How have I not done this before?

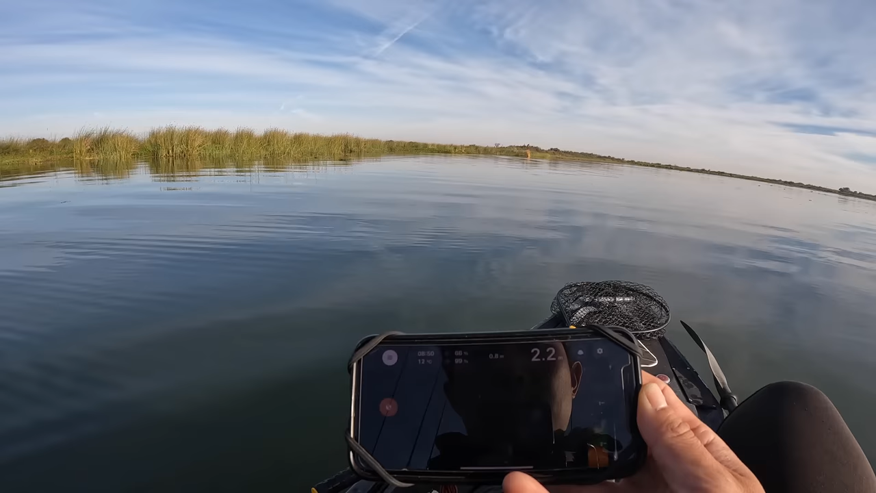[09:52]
Well, there's some grass down there, and you can see some of the patches sticking up.
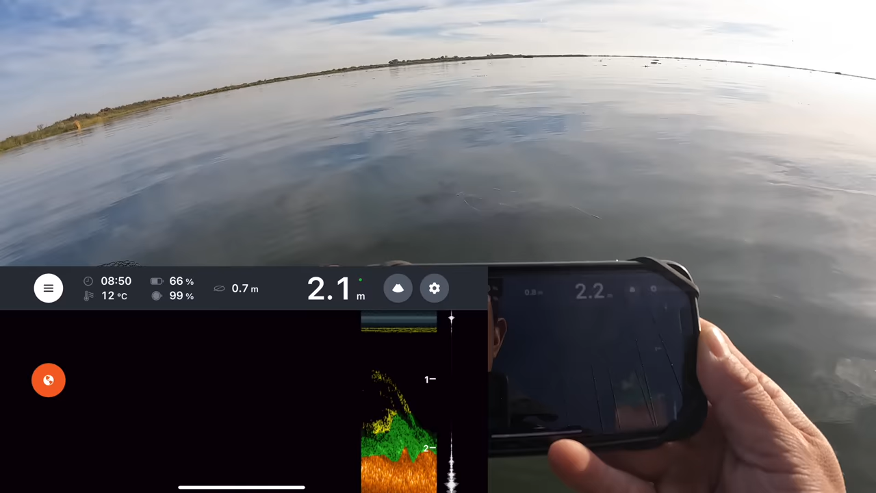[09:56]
On screen: water 12°C
And there is some decent depth.
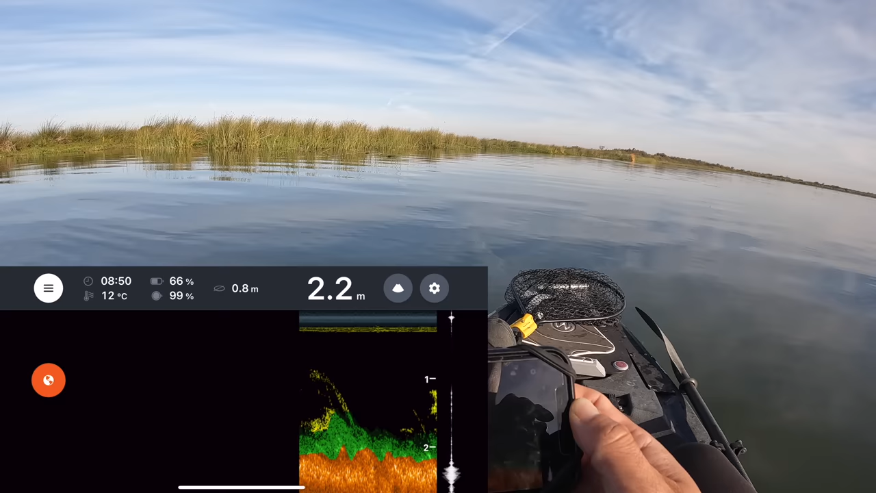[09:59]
On screen: depth 2.2 m, water 12°C
Remember, this is in meters, so what, like 4 or 5 foot? Water temp 13 degrees Celsius. And it's pretty chilly.